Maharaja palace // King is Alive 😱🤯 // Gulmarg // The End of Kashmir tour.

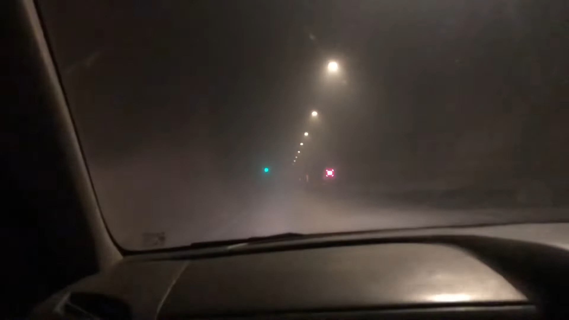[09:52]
सो ऑन द वे टू जम्मू एंड ये देख सकते हैं आप लोग ट्रैफिक का और ये रही हमारी गाड़ी।